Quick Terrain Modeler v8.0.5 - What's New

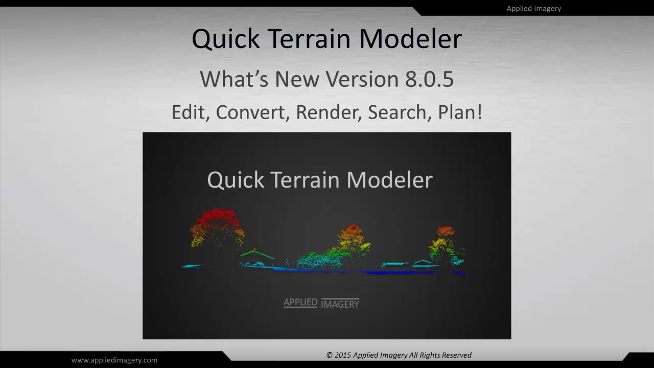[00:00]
Welcome to the Quick Terrain Modeler version 805 What's New video.
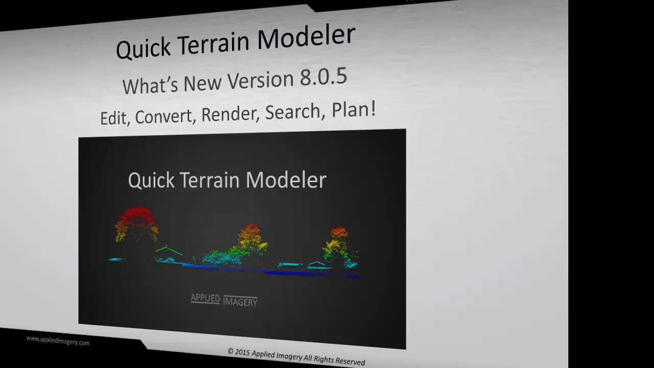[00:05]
The central themes to the version 805 release are editing, converting, rendering, searching and planning.
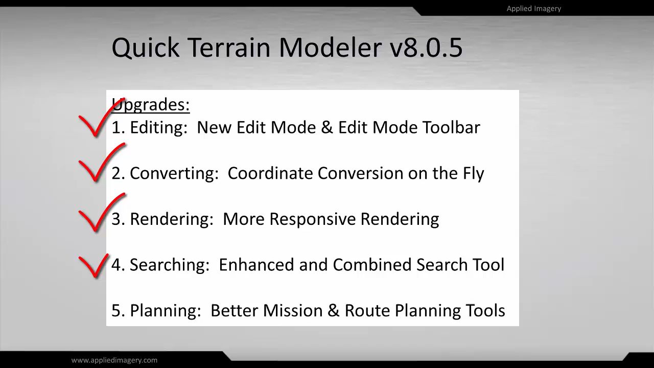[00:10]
Quick Terrain Modeler streamlines and expedites all of these tasks and adds some new tools along the way. In version 805 editing point clouds and surface models will be easier and faster than ever,
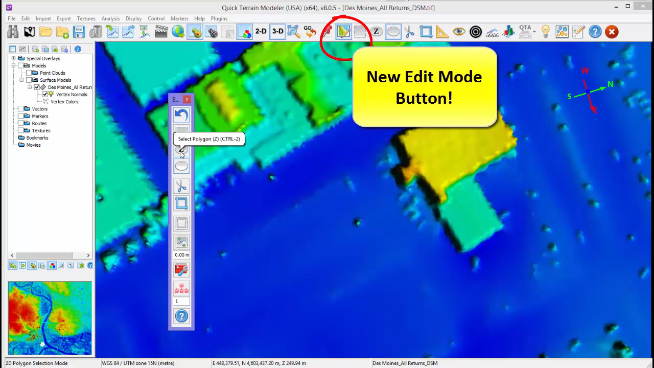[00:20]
particularly for users that make repetitive edits. Quick Terrain Modeler now has a new edit mode with a dedicated toolbar.
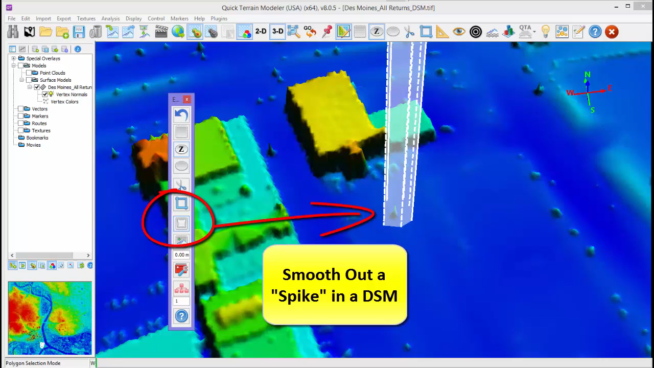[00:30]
Simply click the edit mode button and the floating edit mode toolbar will appear, indicating that you are in edit mode.
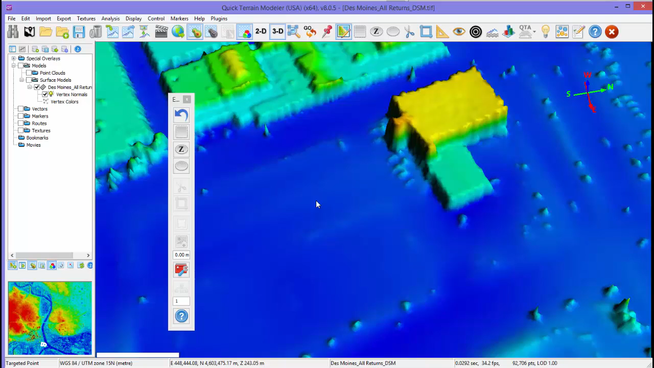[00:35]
Selection areas, cut, crop, flatten, smooth,
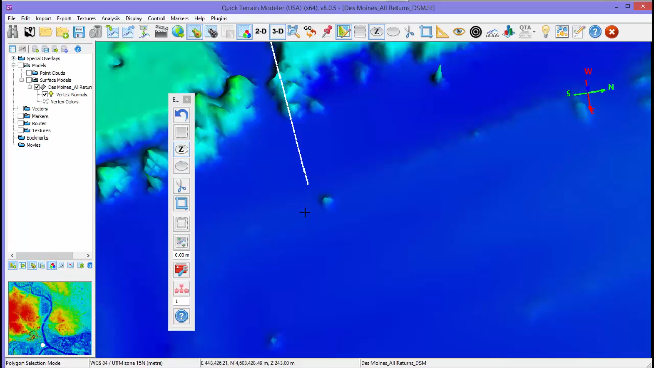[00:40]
reclassify and repair are all at your fingertips, making for quick precise edits. In addition, there are now 10 levels of undo functionality and undo will apply to all editing functions,
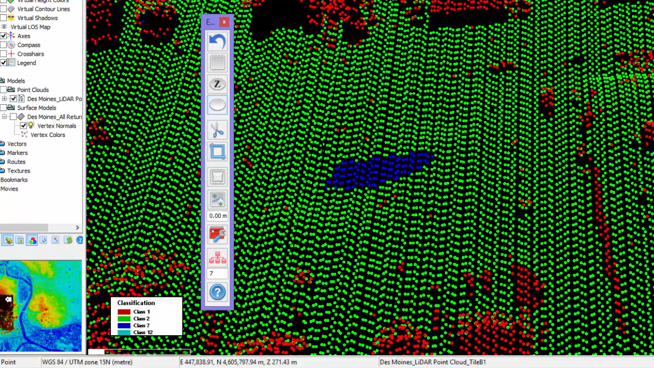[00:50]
not just cut and crop.
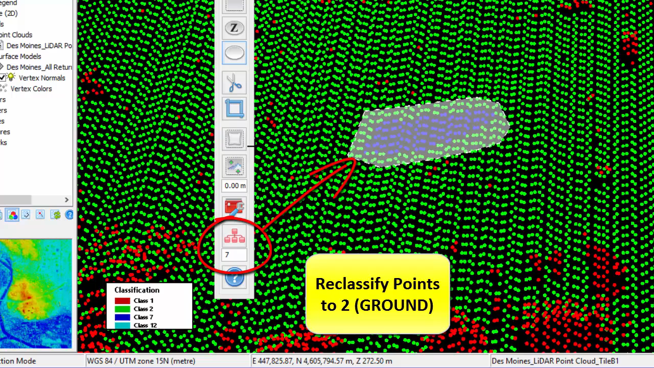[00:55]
This example shows a user reclassifying points in a point cloud to a value of 2, the value for ground.